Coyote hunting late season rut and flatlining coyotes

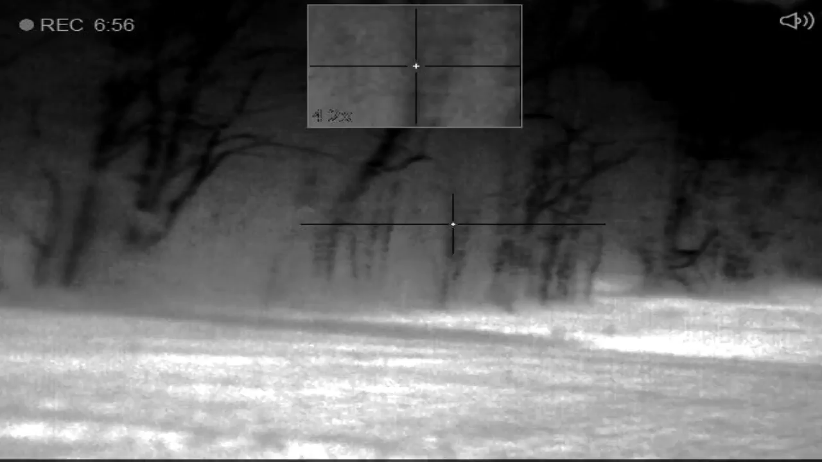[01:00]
They got a male sitting out here on his butt. He is planted solid and we are soon going to find out why. His mates just been inside the woods here doing a little hunting.
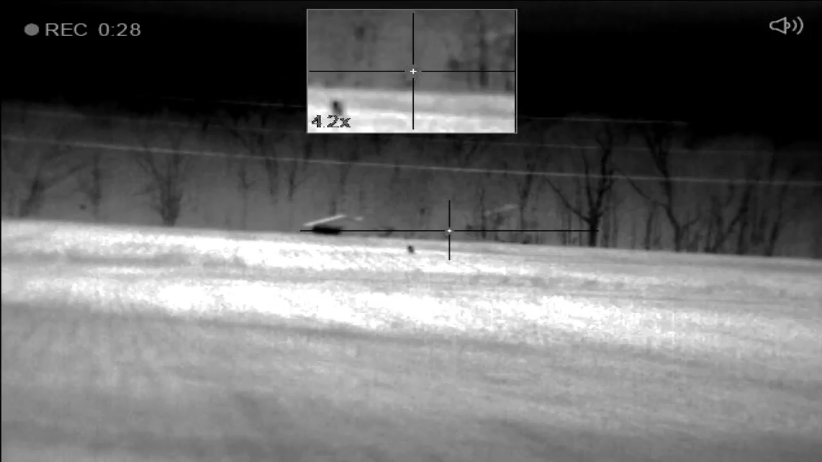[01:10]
As soon as she comes through and it's pretty funny if you watch, there is a lot to be learned here in this video. It's pitch dark. So the female comes out of the woods here and she is just traveling through. The male immediately gets up and starts moving towards her direction. If you think that they can't see well in the dark, think again.
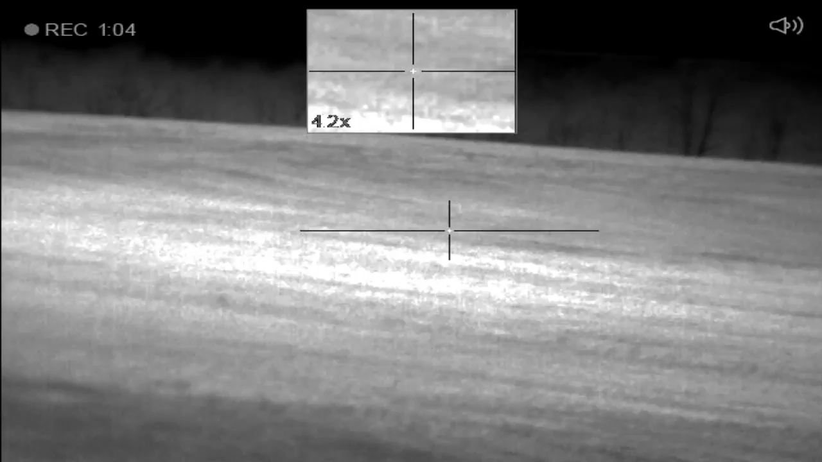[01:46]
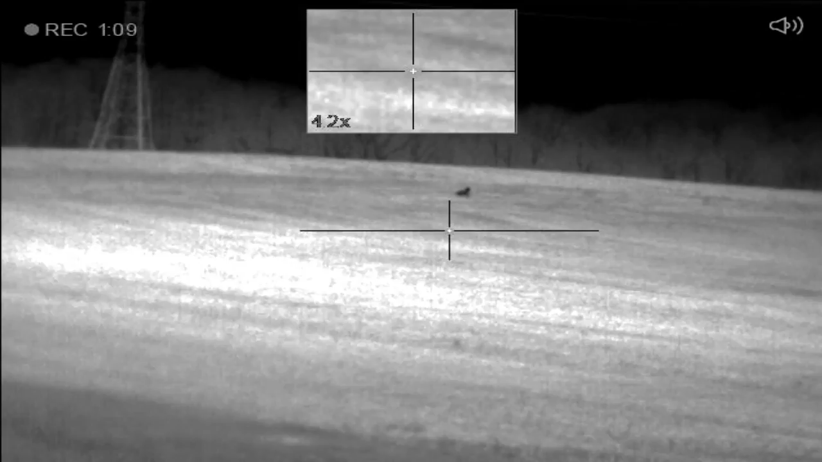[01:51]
Dave is going to get this coyote to stop out here in the field. He's got a mouth call. Devin couldn't get lined up on it in time. He switched to night vision on this hunt. It's a lot harder to pick him up in night vision than it is with a thermal. Notice that male is hot on that female's trail. He is sniffing around there looking for her just like deer do.
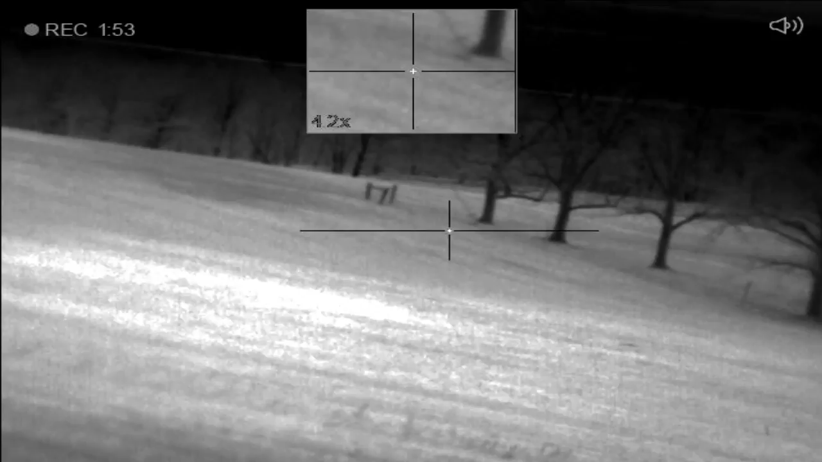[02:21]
We are in full rut here.
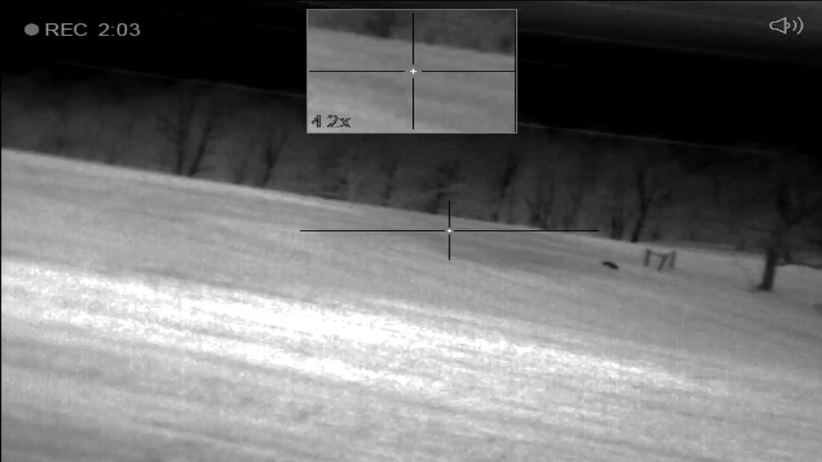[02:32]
Devin is thinking about cracking off a shot here. He is going to sling one.
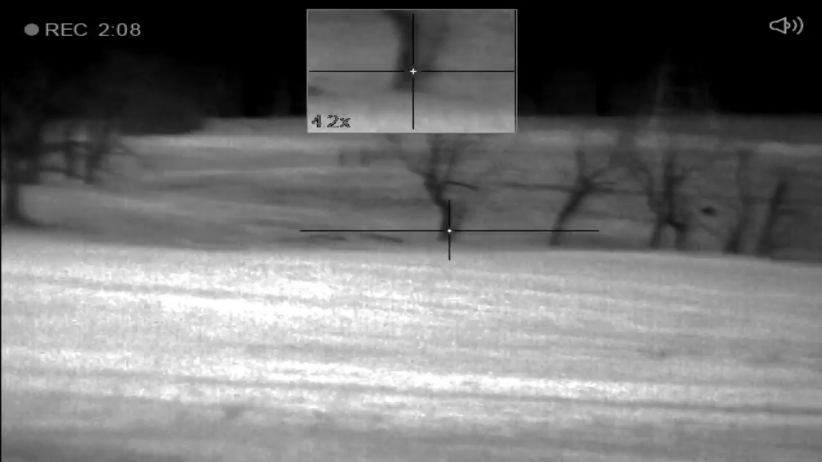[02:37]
That's going to send Dave's dog running to the right.
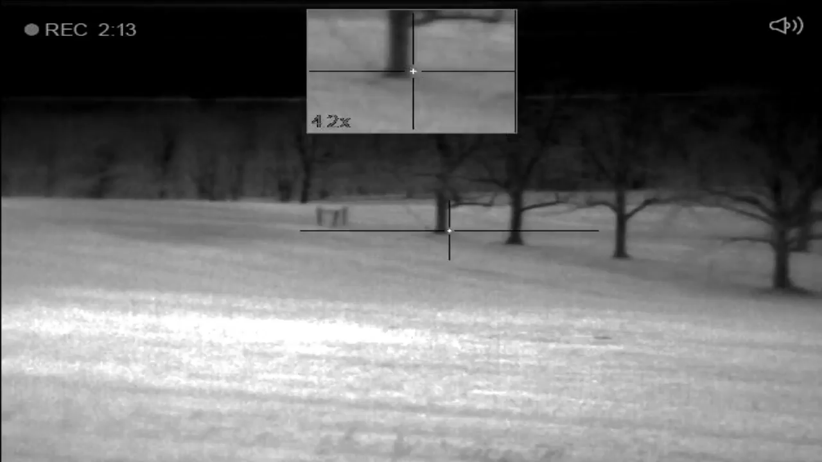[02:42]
Devin is going to run off to the left just heading over the field there.
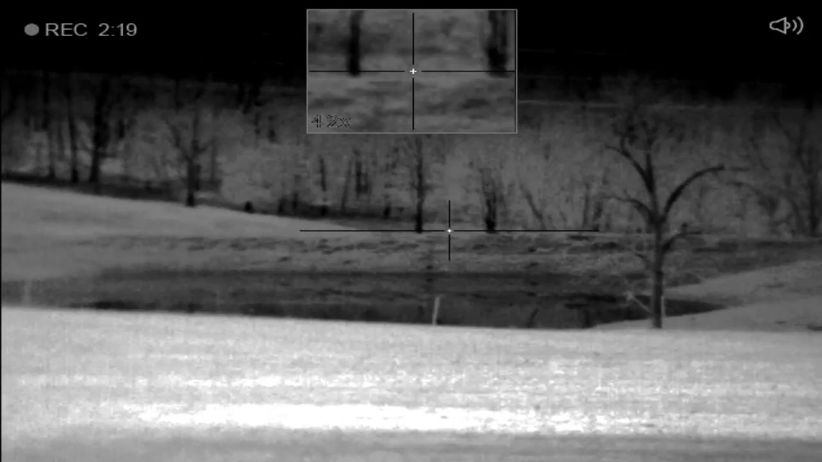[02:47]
Back door Dave is going to get lined up and let another incredible shot go. Look at there. I just drilled it way down there. I'm going to go in the pond. That's a good long shot.
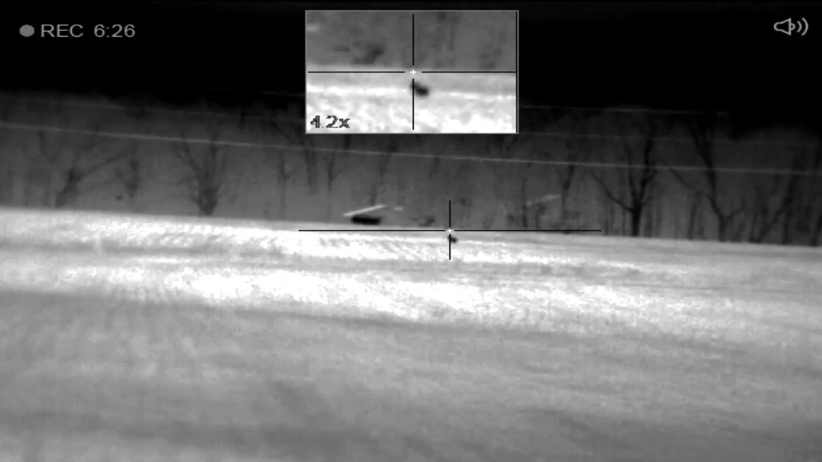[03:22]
We had one just brought the bat and spotted it, stocked up on it a little ways. It just kept barking and howling, barking and howling at us.
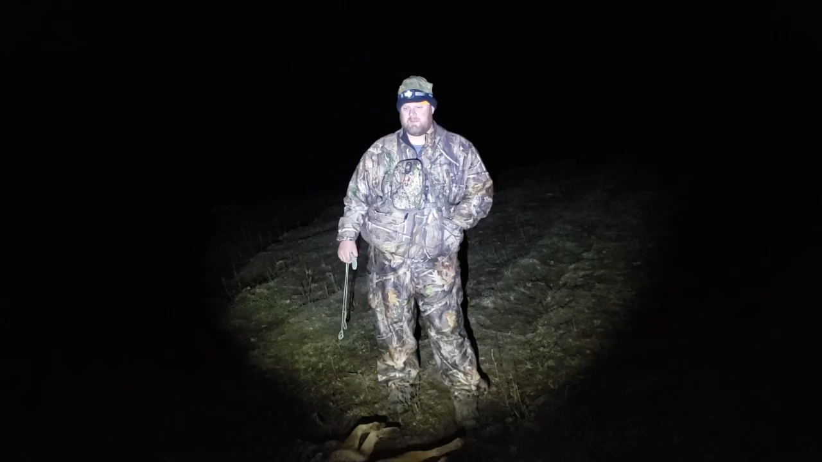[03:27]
Finally a female come out on us and busted out across the field.
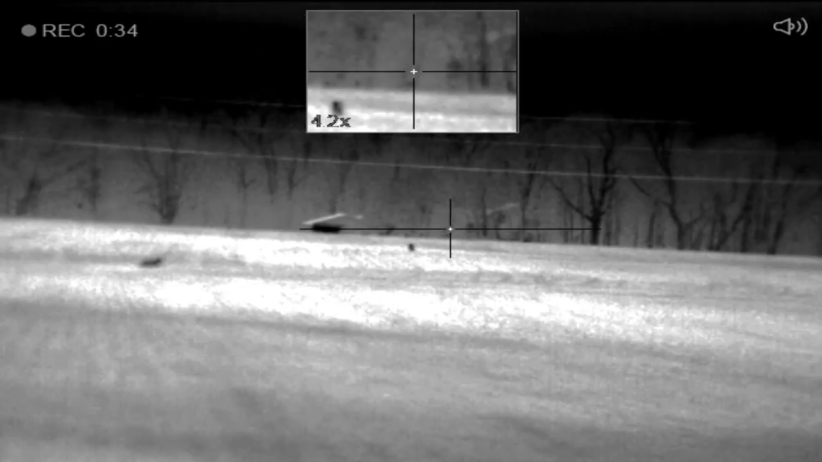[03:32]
Devin took a shot at one.
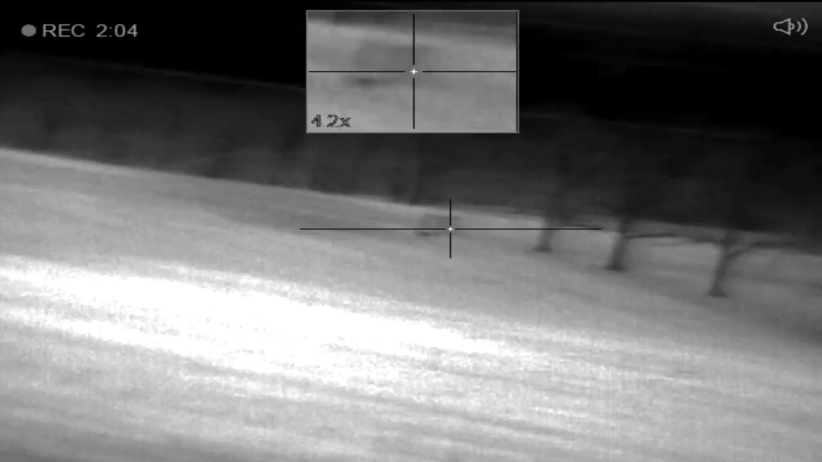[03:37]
I'm guessing they were 200 yards out when you shot. Devin says this one was 200.
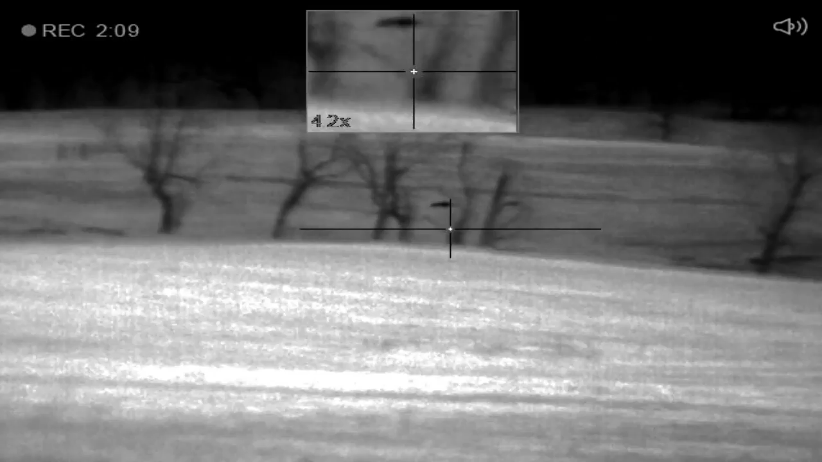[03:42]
I thought it was one along the tree. I don't know. It don't matter. I'd say two to 250. Anyway, we got one down on the first one. They're set and they're answering everywhere all around us.